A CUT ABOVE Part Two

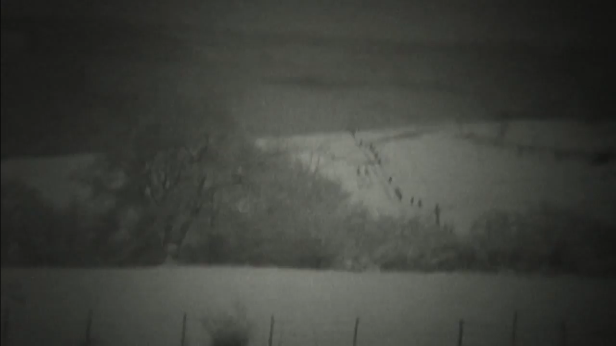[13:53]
Montefos is on a hill about 1,400, 1,500 yards away. It looks like just a sea out there.